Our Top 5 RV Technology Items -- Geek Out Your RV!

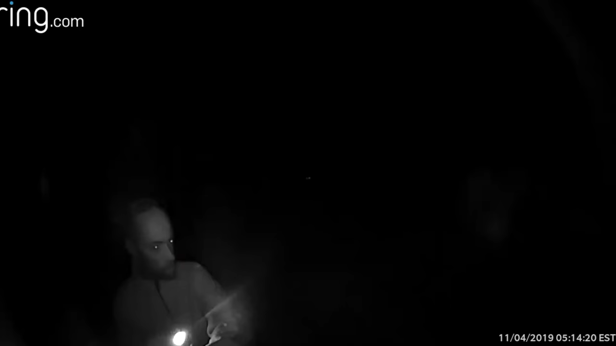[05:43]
Say you hear something going on outside, you just go up on your app, hit live, and you can see exactly what's going on. Also, if you pay for the ring service, it will save the video clips up to the cloud.